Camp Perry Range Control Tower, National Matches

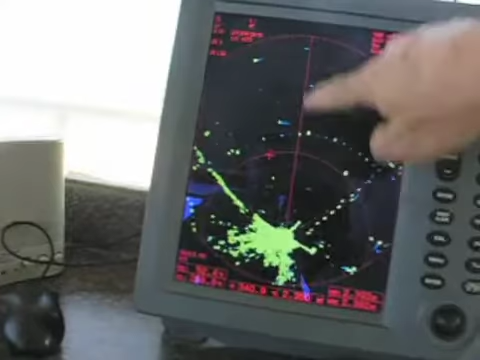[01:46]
distance our ammunition that is being fired todayright by the crossthat is the maximum distance that the bullets will travelHow far is this?
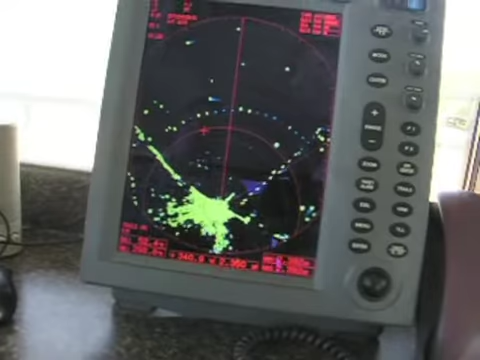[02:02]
Each gradient is a half mileA half nautical mileSo you get 1, 2It's about 3 miles
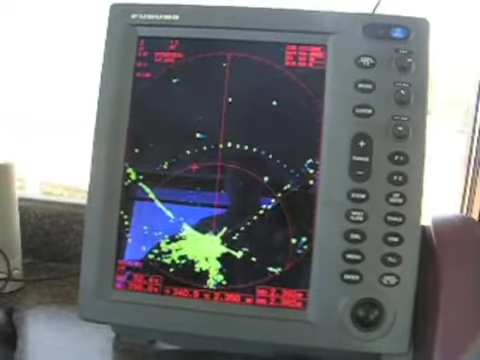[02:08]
OkaySo each one of these little gradients is a half nautical mileCorrect
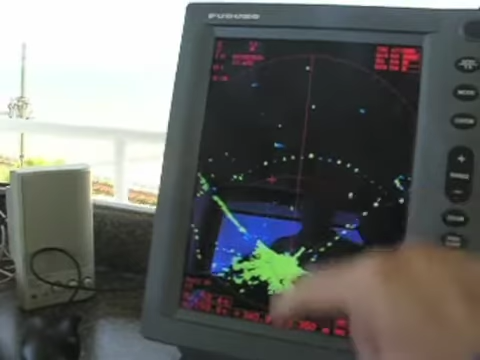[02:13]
We can change that if we wantBut for what we're using and what we're doingThat's usually what's the best